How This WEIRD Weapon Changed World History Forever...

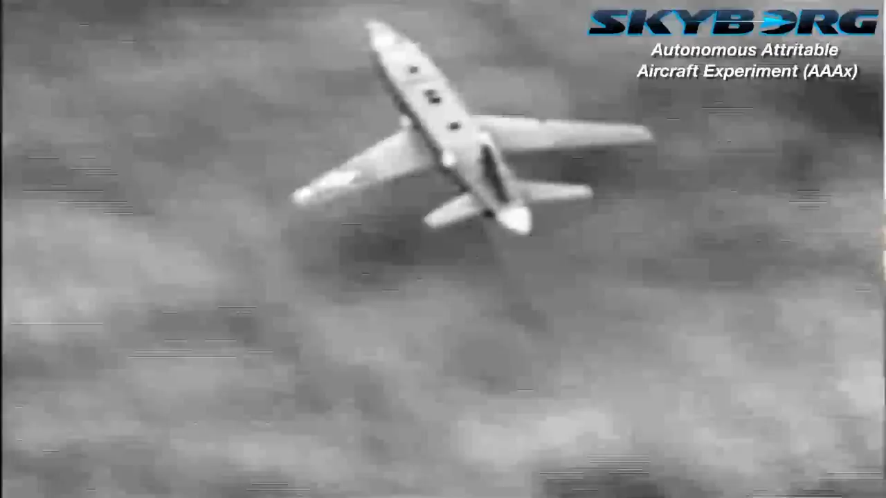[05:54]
Renderings of hypothetical SkyBorg-equipped drones provided by the Air Force throughout the years include
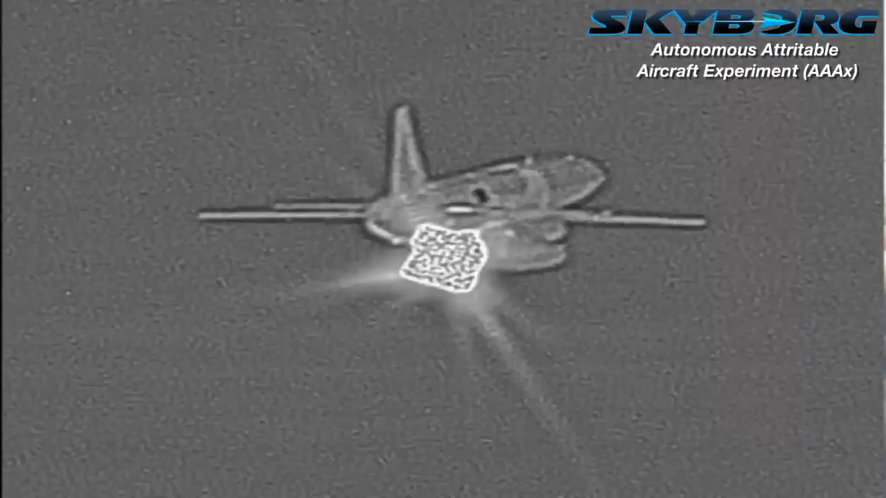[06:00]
nose-mounted sensors that appear to be IRST devices as well.